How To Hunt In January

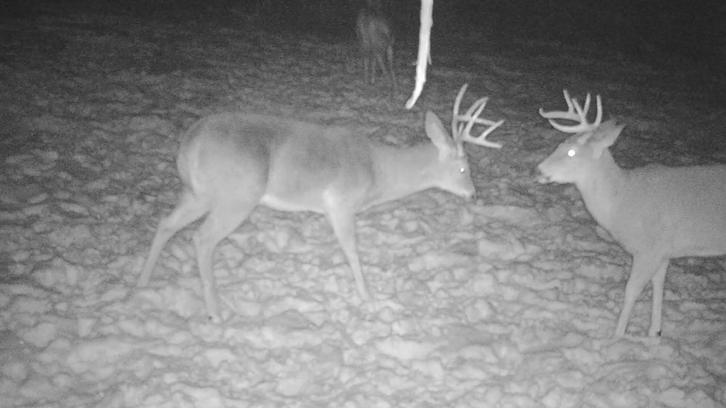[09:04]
Well, you end up seeing a lot in January as those bucks are starting to exhibit those behaviors of getting back almost into their summer patterns. They're bachelored up.
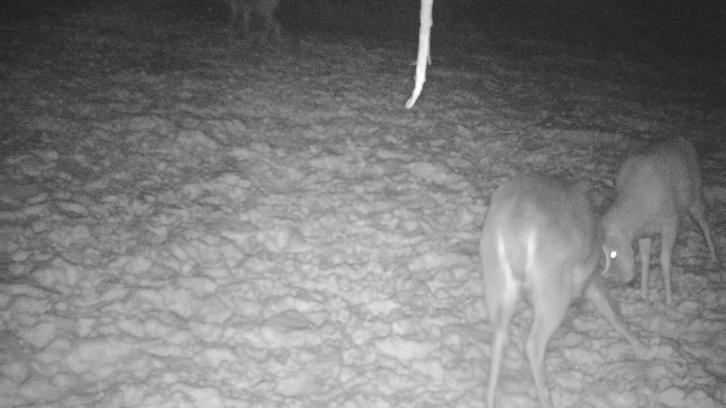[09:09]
A lot of times you see one, two, three bucks at a time. Those older ones are starting to bachelor up again. That's a good thing and a bad thing, but you're going to find lots of signs, lots of trails,